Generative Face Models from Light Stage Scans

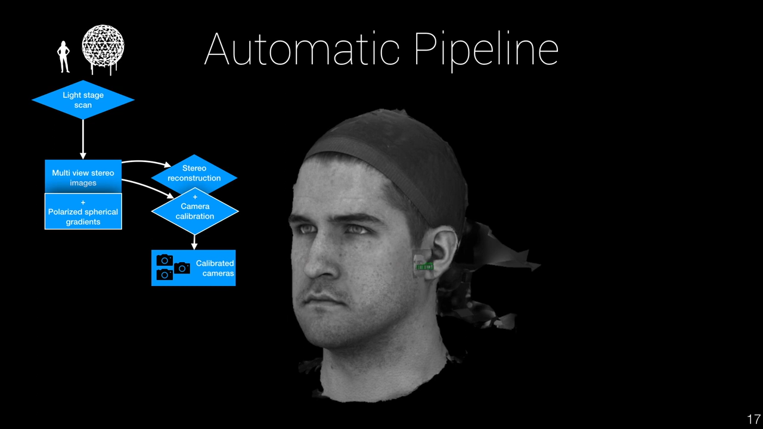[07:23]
along with camera calibration and landmark detection of 68 feature points, known as the multi-PIE markup.
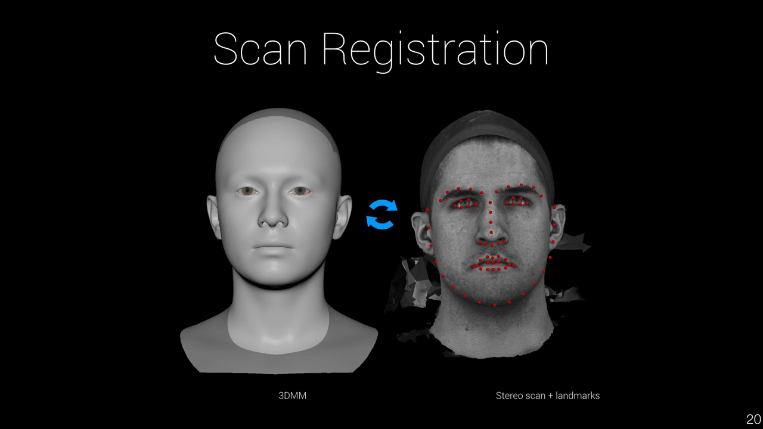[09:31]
So registering a new face consists of fitting the alpha parameters, or finding the feature vector that best approximates the new face. Using non-rigid iterative closest point condition on both geometry and landmarks,
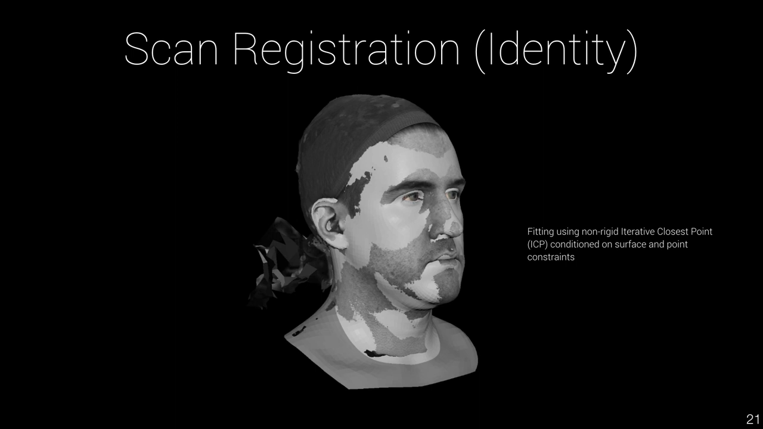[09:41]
the model can be morphed, and the alpha parameters found. When building a linear face model, we wanted to avoid having to manually sculpt and fit all the face scans to get started.
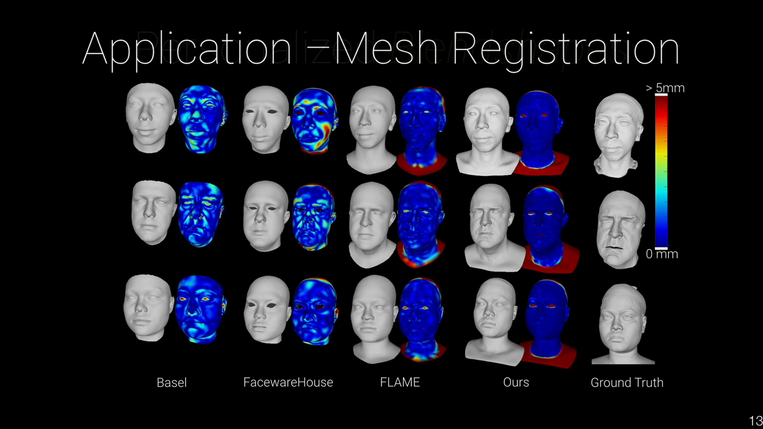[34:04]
Error map indicates that our approach greatly upperform other morphob models in this task. Blind shapes are widely used in the animation industry and provide the fundamentals for advanced modeling like muscles, joints, and bones.